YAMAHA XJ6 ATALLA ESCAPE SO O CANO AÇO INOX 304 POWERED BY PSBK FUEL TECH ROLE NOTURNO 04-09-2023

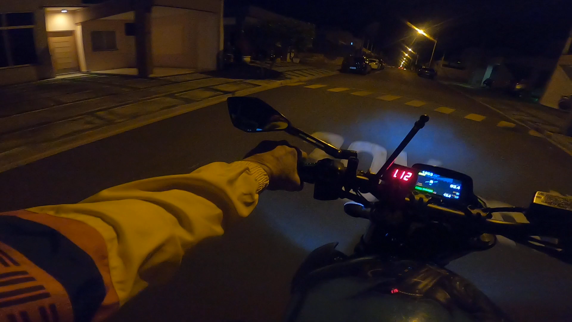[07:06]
Mais uma casa aqui. Estão acabando os terrenos aqui. Quase todos. E caralho, por que você está desse jeito, filha? Imbecil.